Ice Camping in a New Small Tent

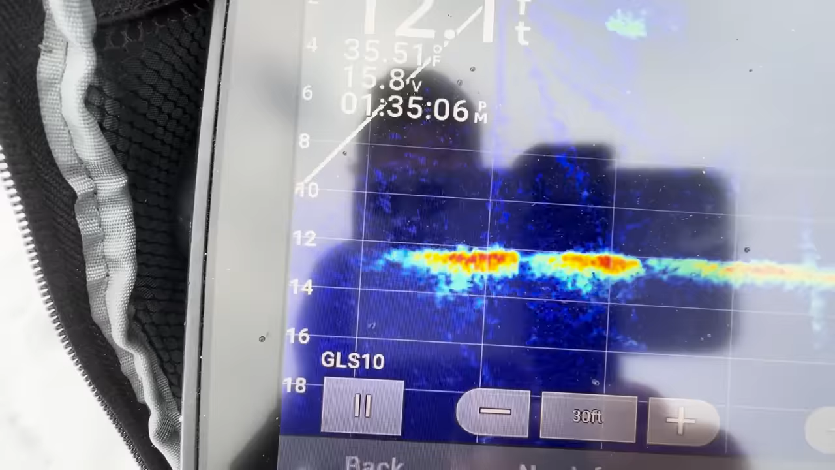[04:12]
On screen: water 35.51°F
that tiny mark right there and then see my jig bouncing up and down see if we gotta track
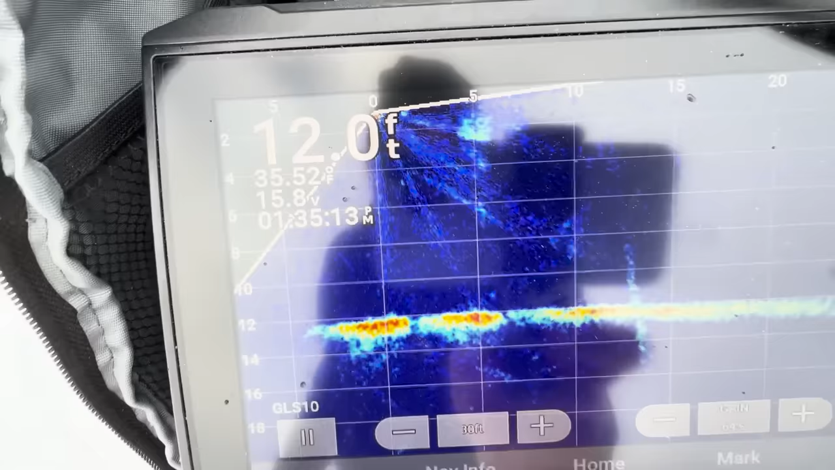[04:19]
On screen: depth 12.0 ft
something in here give ourselves a bite we're
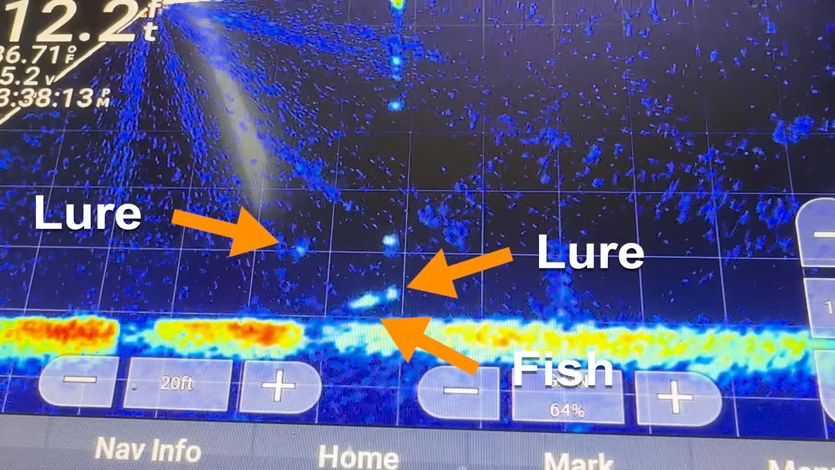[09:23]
On screen: depth 12.2 ft
Eat the food. Come on. He's right on that minnow.